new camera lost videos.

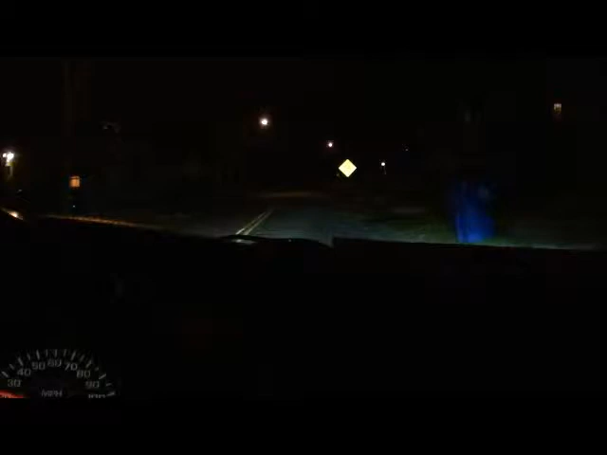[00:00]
Well, I haven't adjusted anything in this camera and I'm pretty sure it needs to be adjusted. But, wow, it's coming out pretty good. What we're going to do is we're on our way over to the farm. You guys know that place. And I'm sorry, but I lost my camera. This is my new one that I just received on eBay.
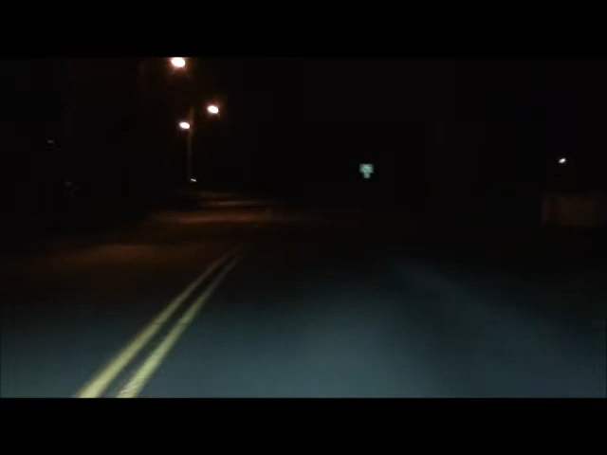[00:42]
I know you guys are a little, you guys are probably all wondering what I've been doing to it. Well, I've done a lot. If you guys can remember what it looked like before, you'll see. I think we have to take a right here. Oh, there's a cat over there.